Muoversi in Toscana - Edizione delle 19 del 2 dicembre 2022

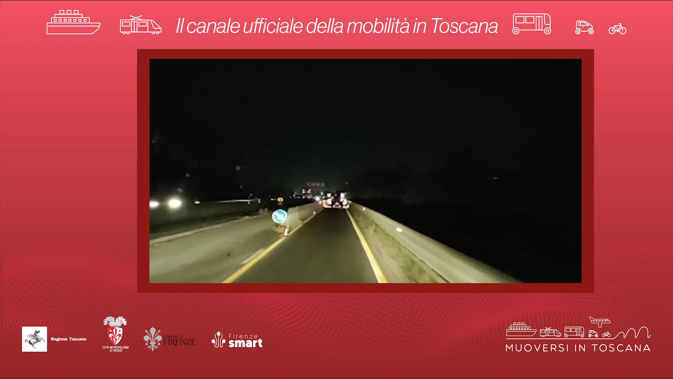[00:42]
1 km di coda tra Ginestra Fiorentina ed Empoli Est in direzione Livorno. Per questi lavori è chiusa l'entrata di Empoli Est in direzione Firenze. Coda in uscita alla Strassigna provenendo da Firenze.